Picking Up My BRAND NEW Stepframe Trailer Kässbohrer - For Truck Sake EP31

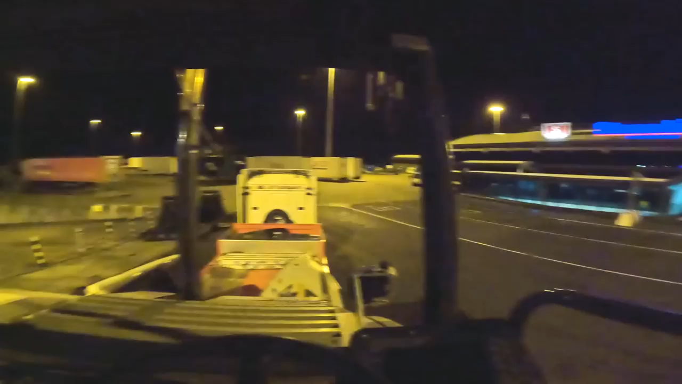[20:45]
here at Stenaline Ports. It's quite nice and peaceful, I'm not gonna lie.